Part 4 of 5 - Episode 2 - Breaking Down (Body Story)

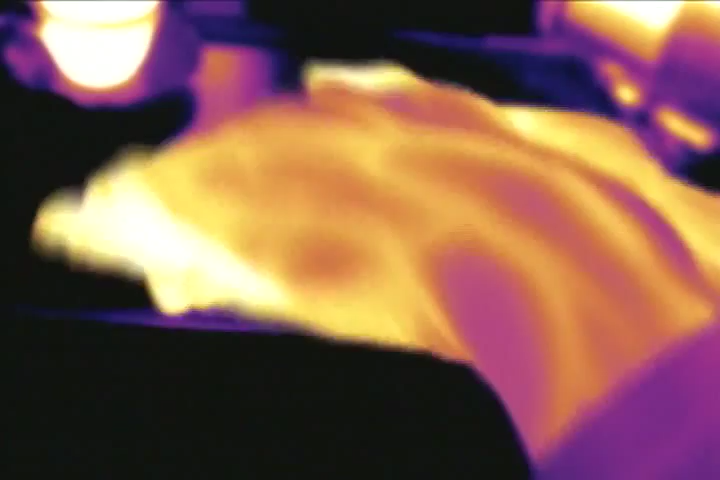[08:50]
the blood vessels in his hands are still losing heat to the outside world.